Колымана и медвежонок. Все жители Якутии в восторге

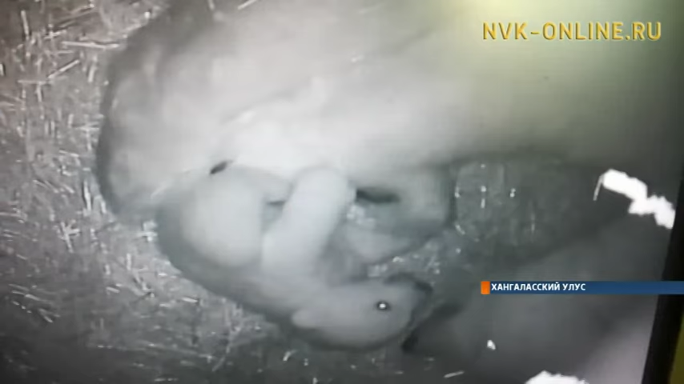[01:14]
Все это время за поведением медведицы и ее детеныша работники наблюдали через камеру слежения,